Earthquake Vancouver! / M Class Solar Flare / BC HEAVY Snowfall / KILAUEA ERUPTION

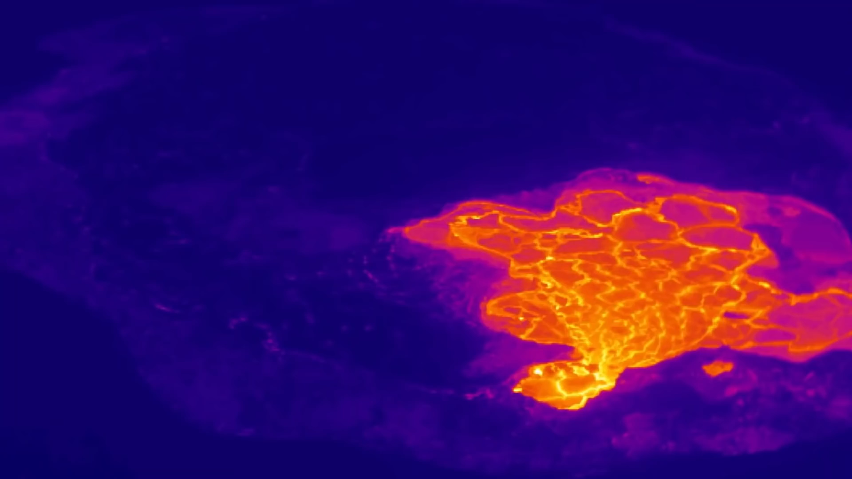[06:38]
Speaking of which, it did spew out some new lava here from the cone today. So observing an eruption from Kilauea. And you can see that cone grew quickly.
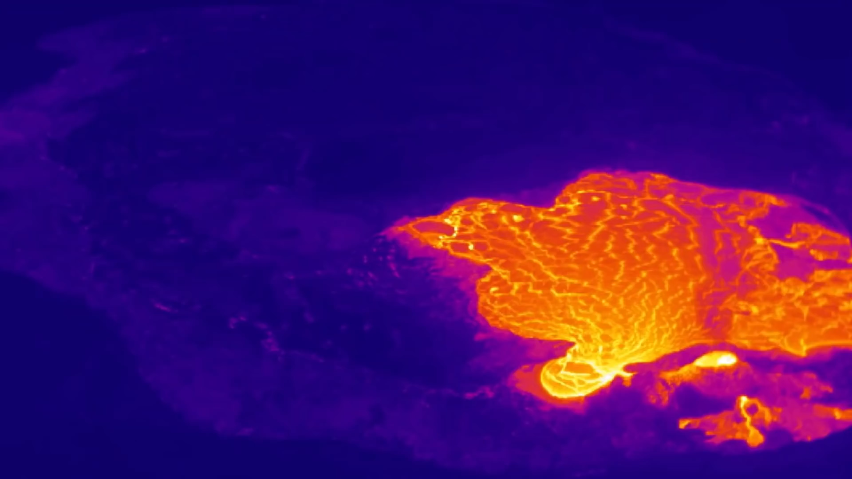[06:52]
So definitely going to be keeping an eye on this over the next little while.